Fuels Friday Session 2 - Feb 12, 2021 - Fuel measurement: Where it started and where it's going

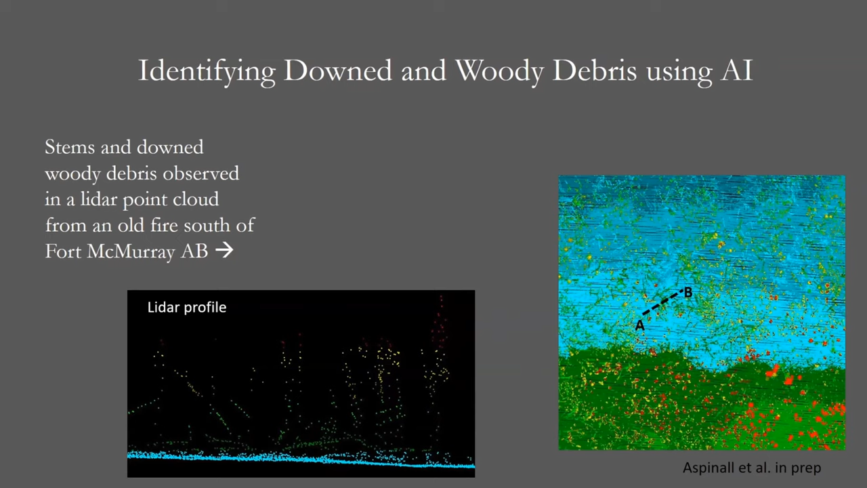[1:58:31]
If we zoom in we can see these fallen trees more closely as they are elevated above the ground surface and can be easily identified using artificial intelligence algorithms.
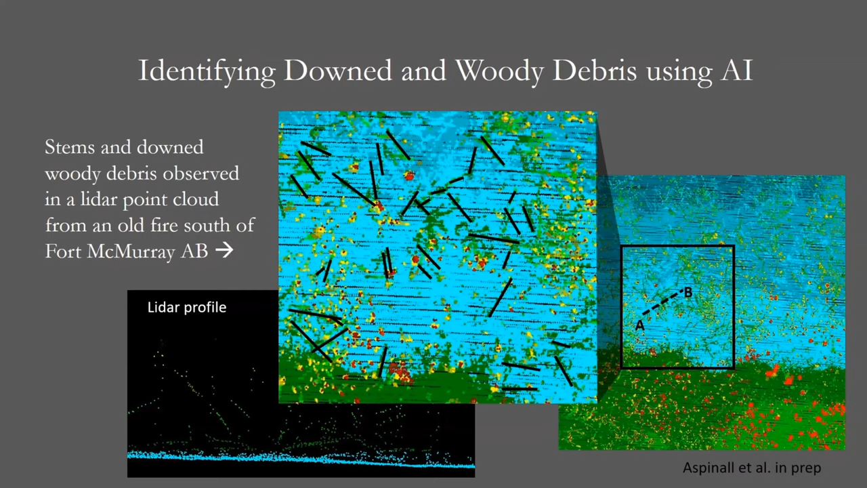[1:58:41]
If more detail is required, terrestrial laser scanning is a good alternative for quantifying understory ladder fuels.
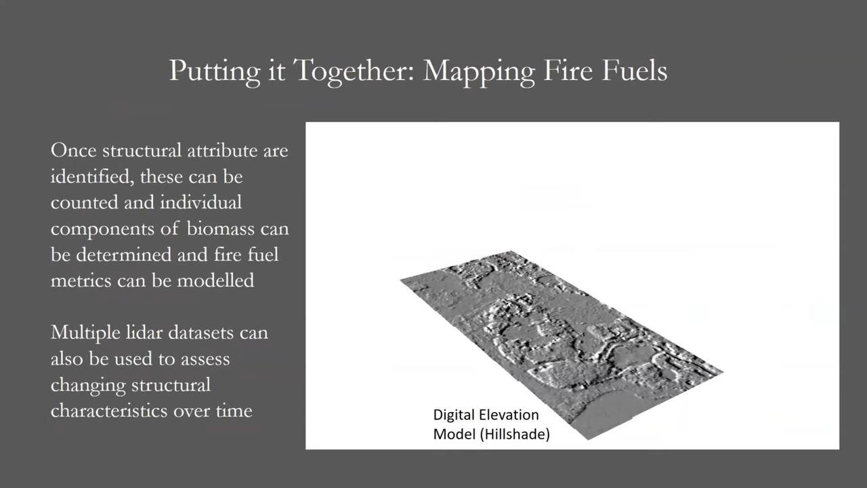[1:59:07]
By combining the variety of data derivative products from lidar, we will be able to quantify the spatial variability of available canopy and understory fuels and vegetation species within the landscape,